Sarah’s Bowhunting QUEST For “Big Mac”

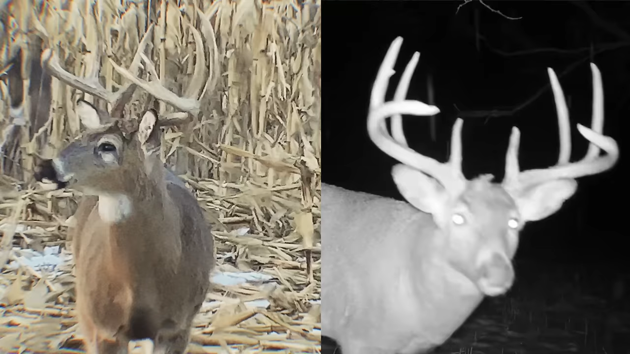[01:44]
but you can definitely tell he packed on a ton of mass and maybe even some beam length.